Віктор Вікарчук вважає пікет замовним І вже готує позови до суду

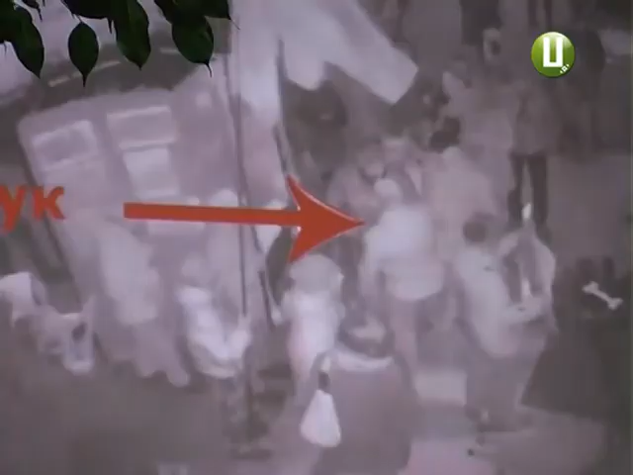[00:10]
В підтвердження своїх слів продемонстрував відео з камер спостереження в розважальному закладі. Тут чітко видно, що спровокував конфлікт сам пенсіонер.